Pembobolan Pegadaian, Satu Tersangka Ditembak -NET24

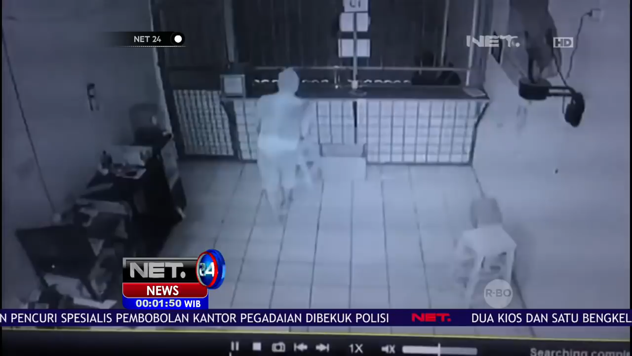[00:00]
Inilah rekaman CCTV yang menunjukkan aksi pelaku saat berusaha menghilangkan jejak dengan merusak seluruh kamera pengawas di dalam kantor cabang gadai Indonesia.
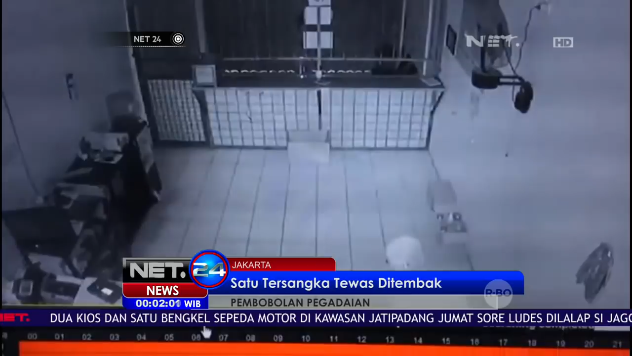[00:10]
Setelah berhasil mematikan seluruh kamera pengawas, para pelaku yang diperkirakan lebih dari satu orang ini langsung menggasak seluruh barang berharga yang berada di dalamnya.
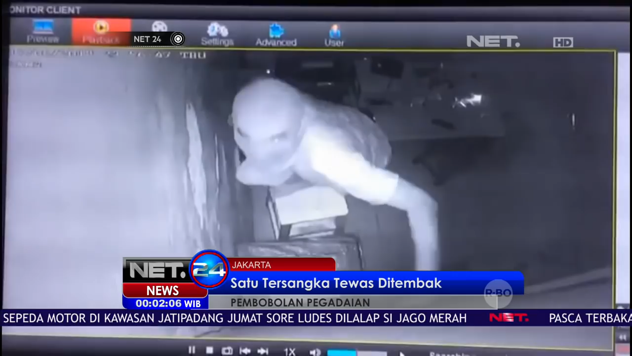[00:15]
Tak lama berselang, ketiga orang tersangka berhasil diringkus polisi.